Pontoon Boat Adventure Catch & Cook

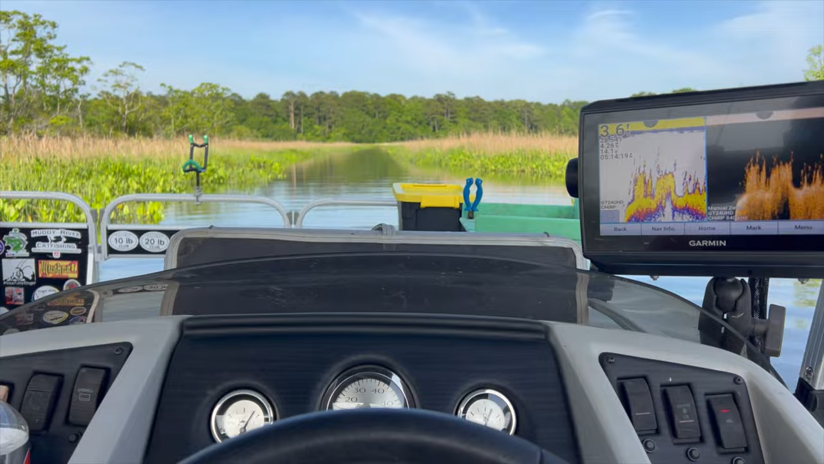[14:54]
I think we're gonna be good. 4 foot. I wanna say I've been in this creek before, but you know, it kinda looks like all these creeks off of the main channel.